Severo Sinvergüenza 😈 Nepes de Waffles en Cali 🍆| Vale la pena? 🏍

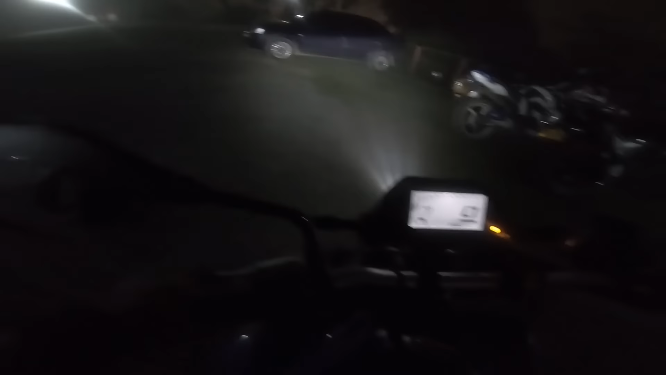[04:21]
Bueno, como podemos ver, se puso más fría la noche. Uy, qué neblina, miren eso.